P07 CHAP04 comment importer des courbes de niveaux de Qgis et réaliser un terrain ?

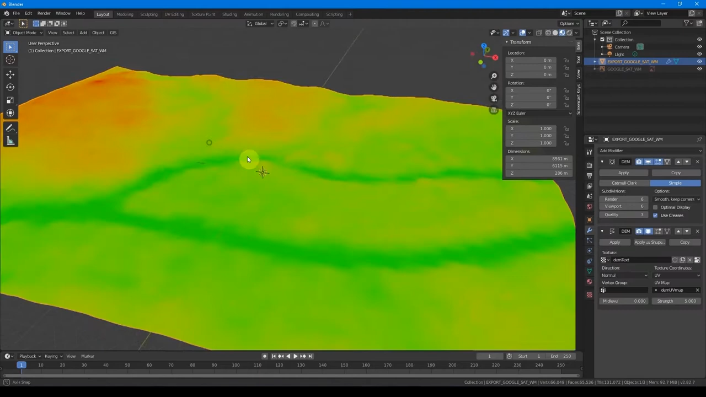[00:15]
Pour le bâti, pas trop de problèmes, mais pour le terrain, on a vu qu'il utilisait le système SRTM,